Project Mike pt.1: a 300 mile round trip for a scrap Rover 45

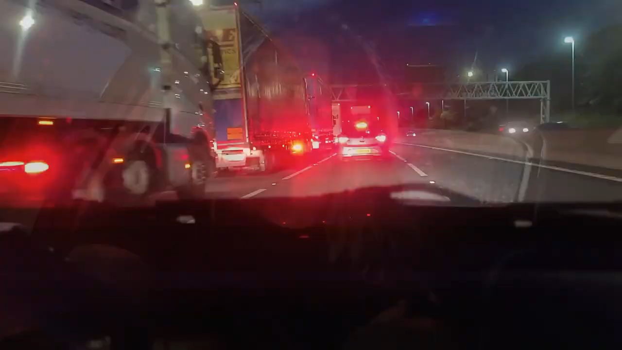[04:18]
because nearly 11 o'clock at night and stuck in a traffic jam on the M6.